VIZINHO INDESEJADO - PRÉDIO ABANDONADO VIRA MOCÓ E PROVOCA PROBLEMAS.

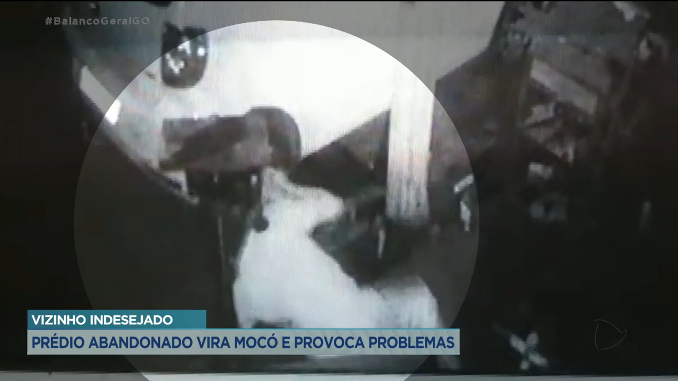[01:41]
para um local que possam ser amparados e assistidos pelos SUAS, né? Que é o Sistema Único de Assistência Social que tem aqui no Brasil. Porque nessas condições, olha lá, ali na porta a gente vê um fogão improvisado com uma panela.